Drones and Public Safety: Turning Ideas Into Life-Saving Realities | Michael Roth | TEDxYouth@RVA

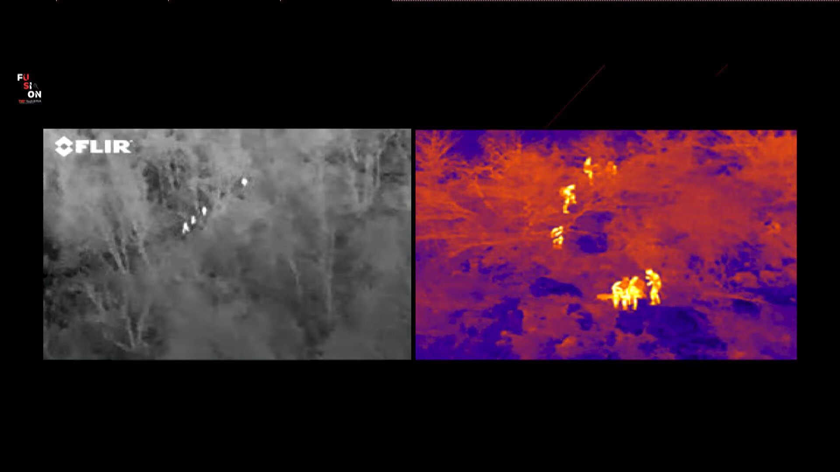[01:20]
and use a thermal imaging camera capable of honing in on the specific heat signature of a human body, highlighting this on the screen. Which mission do you think has the greater likelihood of being more successful? Most of us have heard about drones in some form or fashion by now, but what you may not have considered is the immense benefit that this technology can afford to public safety.